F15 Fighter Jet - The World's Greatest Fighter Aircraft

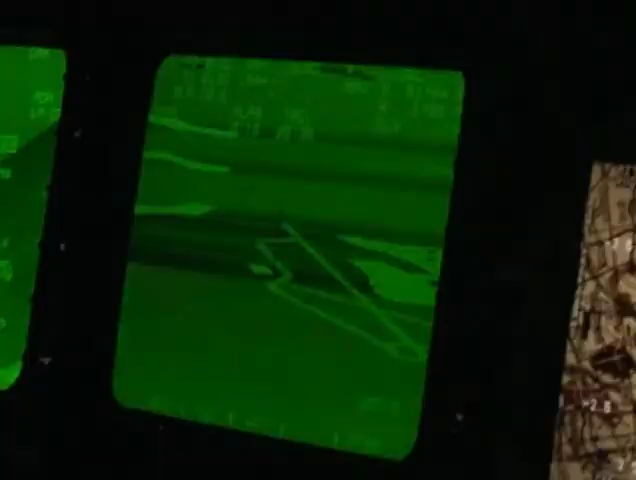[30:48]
And you can see it flying parallel, offset by several miles to our string of airplanes, and then you see it, what is obviously him running an intercept on our aircraft.
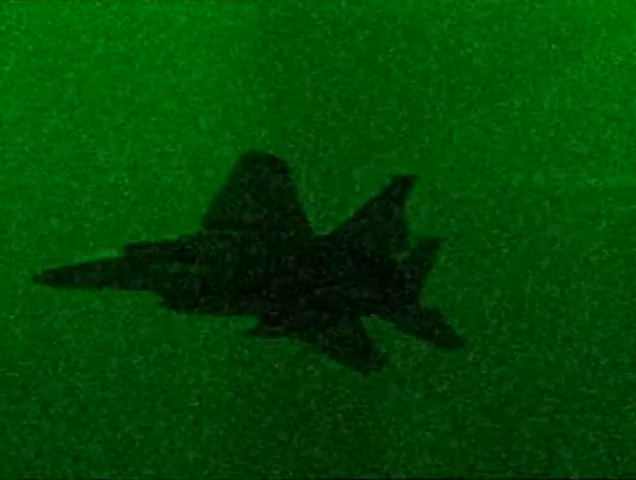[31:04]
We lock him up to let him, for his radar warning receiver, to let him know that he is being looked at, and sort of point at him, hoping to get a reaction or to potentially employ our A-9 missile.
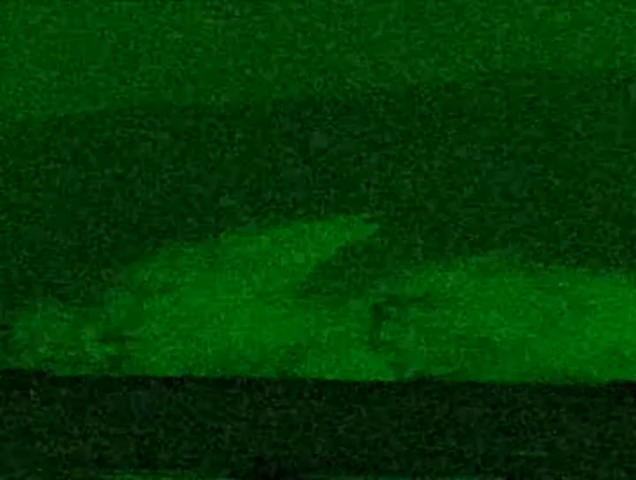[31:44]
Lacking the F-15s' night-flying abilities, the Iraqi pilot probably lost control and flew into the desert.